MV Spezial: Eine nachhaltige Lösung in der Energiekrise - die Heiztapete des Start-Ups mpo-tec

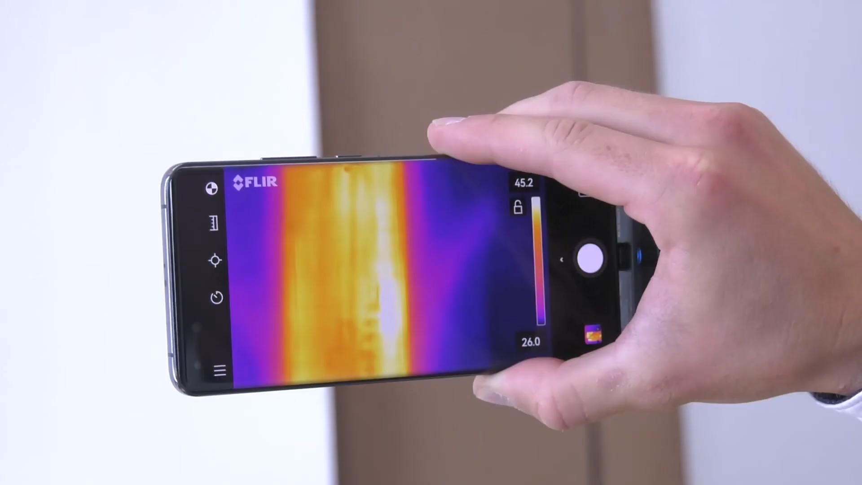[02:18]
Obwohl die mit der Heiztapete bedeckte Wand direkte Wärme ausstrahlt,
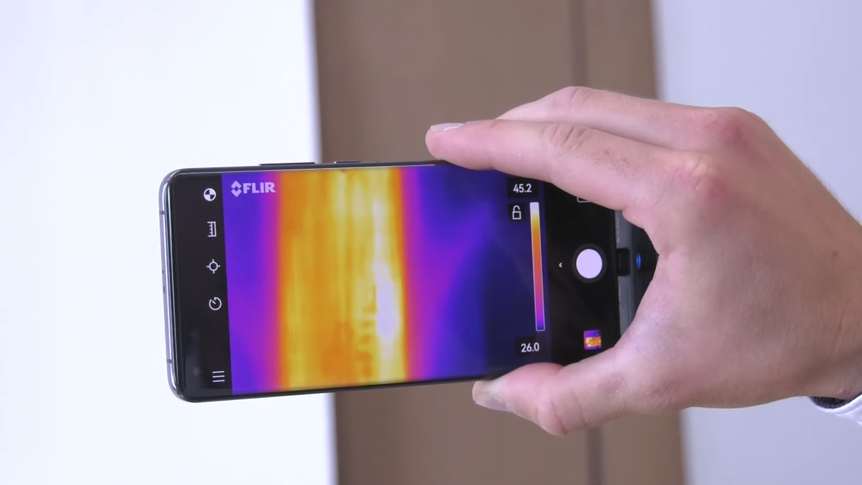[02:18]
sorgt ein ausgefeiltes Konzept für maximale Sicherheit bei der Verwendung.